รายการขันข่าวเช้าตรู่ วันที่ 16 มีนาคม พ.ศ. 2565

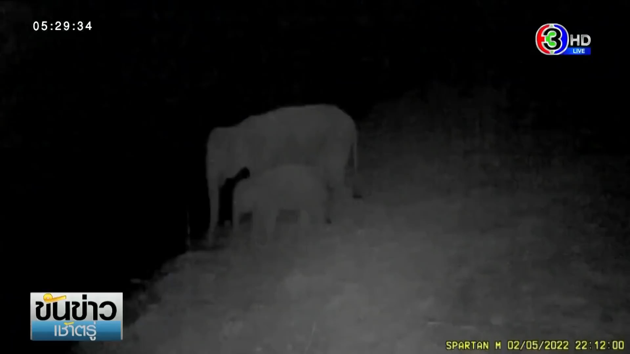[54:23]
ทั้งช้างด้วยอะไรอยู่ในเขตรักษาพันธุ์สัตว์ป่าเขาอ่างลือในฮะ ตัวเล็กตัวใหญ่มาหมดเลยค่ะก็จะเห็นว่าแม่ช้างเนี่ยอยู่ข้างๆลูกช้างแล้วก็มีวัวมีกระทิง